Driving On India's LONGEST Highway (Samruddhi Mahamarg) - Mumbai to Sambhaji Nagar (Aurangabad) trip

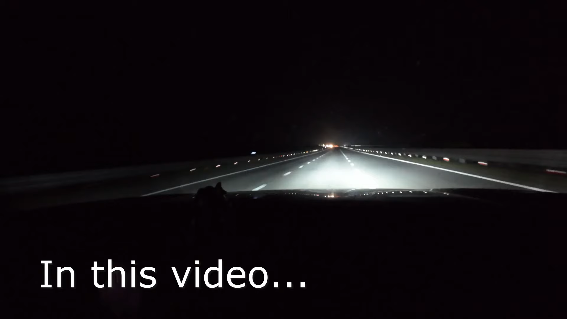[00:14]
सम्दिति महामार खाली रोड है तो
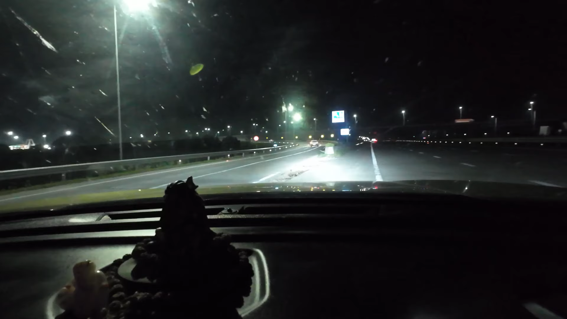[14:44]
खाली नोट है तो अभी हम लोग को एक निट हमें सम्रीदी
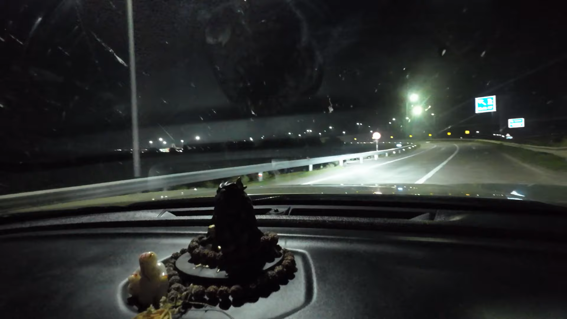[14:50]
मामांच यह तिके यहां पर लिखा है कि लोरा और शाम सी चत्वांदी नगर क है तो हमारा होटेल अभी अराउंड 28 km और दिता रहा है आधे जट के चालीश मत लगना चलिए यहां पर तोल रहेगा वो कैल्कुलेट करेगा और कितना पैसा लगा अब पही टू सांबा जीने के साइब को बताता हूं
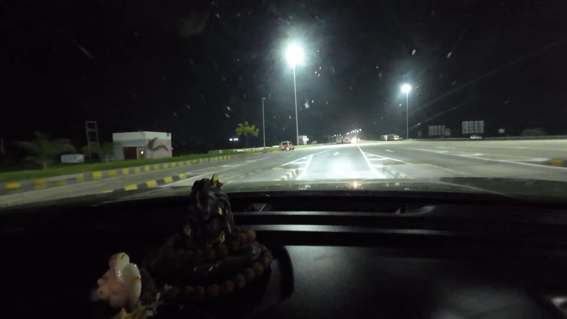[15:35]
अब चलते हैं 28 अब और यह तो रिंग रोड है तोड़ी दूर और अ
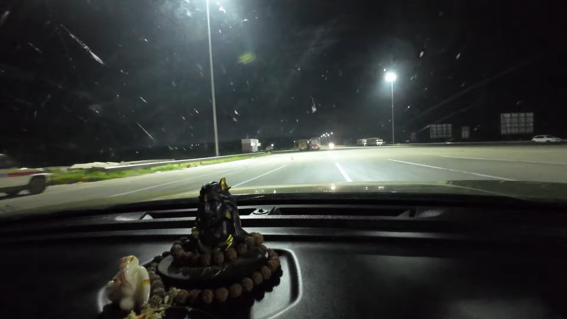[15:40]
को डिटेके मं आ के बंगे है क कि अक्षाय संबजी नगर के तरब हो भी फूरसा ऑ� होज़ीघ और के अहिं दर्ज्ञ जाते हैं जेक्के होटेल